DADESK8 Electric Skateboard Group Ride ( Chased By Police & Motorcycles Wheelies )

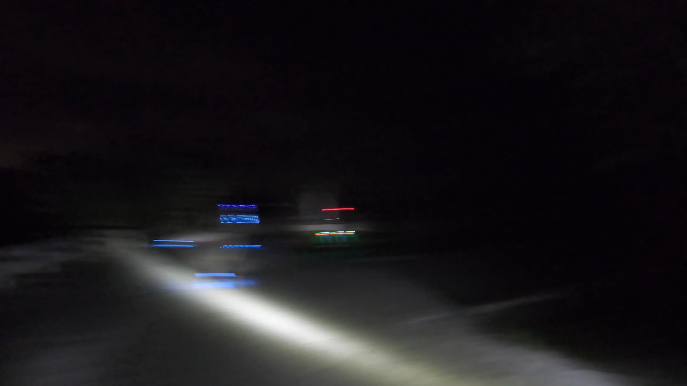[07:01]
He's still after us, he's coming.
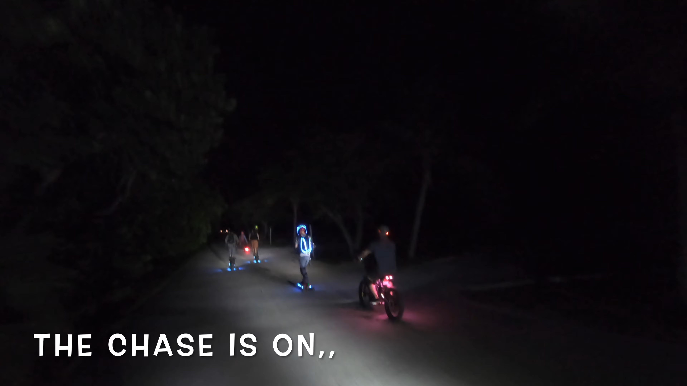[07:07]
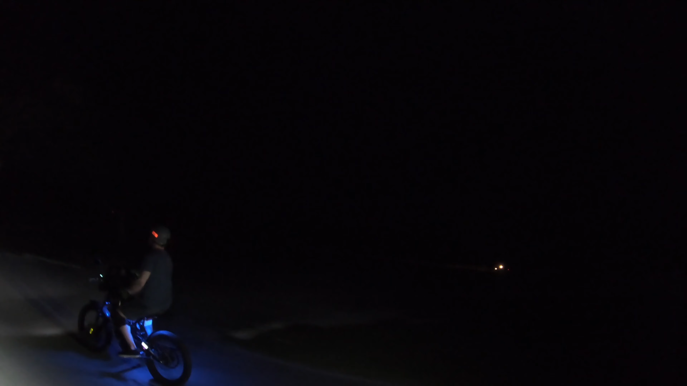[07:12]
Look, look, he's after us. Here he comes! He's trying to get us!
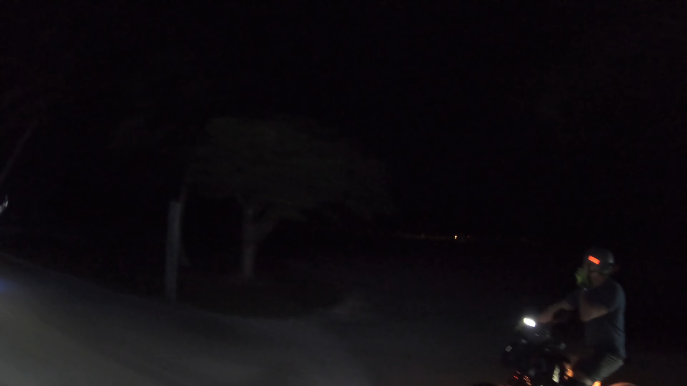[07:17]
He's trying to come after us! Oh my god! Here he comes! Oh my god! Sí, pero no! No, pero sí!